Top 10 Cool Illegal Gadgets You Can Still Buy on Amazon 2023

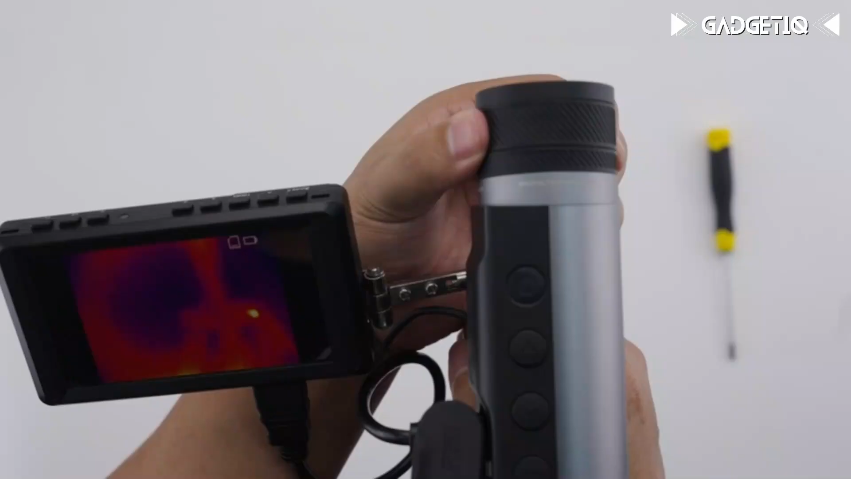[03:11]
Thanks to the 8x digital zoom and hot tracking mode,